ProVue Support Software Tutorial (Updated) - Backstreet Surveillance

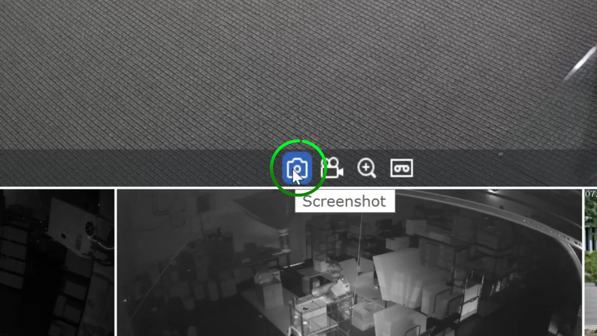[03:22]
In every camera window there's an icon for a camera that'll take a snapshot of what this is currently showing. So if you see something live that you want to save a record of you can hit that snapshot icon and that'll save a screenshot of that right to your computer. When you click on that icon it'll slide up in the lower right hand corner and it'll let you know where that's being saved at. The next icon is for recording video. If you're seeing something live that you want to record in terms of a video that's maybe a few minutes long this is how you would do that.
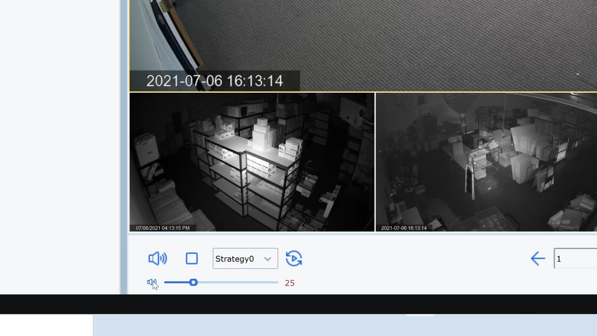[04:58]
If you have audio that you'd like to hear from a camera you can mute the audio here or unmute the audio here and then when you're viewing the cameras you've got some options here in the lower right to change the views.
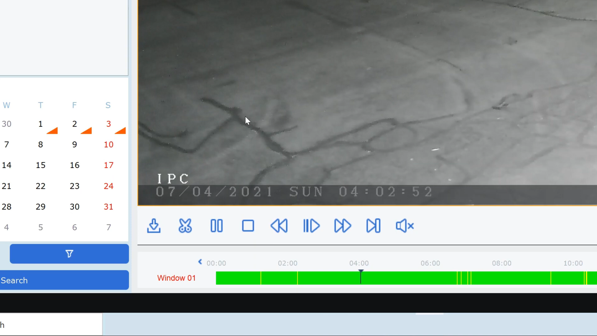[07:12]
So if you can't quite find the clip you can always download the file. But the scissors icon is probably a better option because you can choose what time.
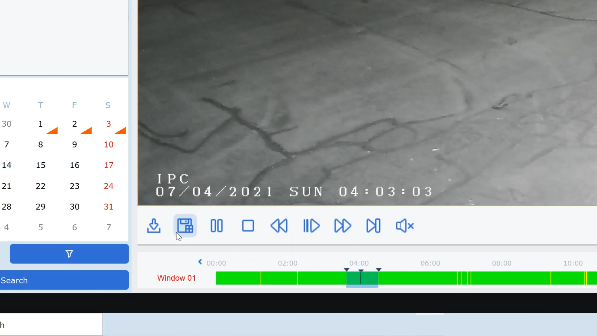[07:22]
When you click on that scissors icon you get this bracket. And all you do is you move the bracket on either side of the clip that you're trying to back up. And then once you've got that bracket set you can hit that clip icon again and you can save that straight to your computer. So we've also got pause which is pretty self-explanatory.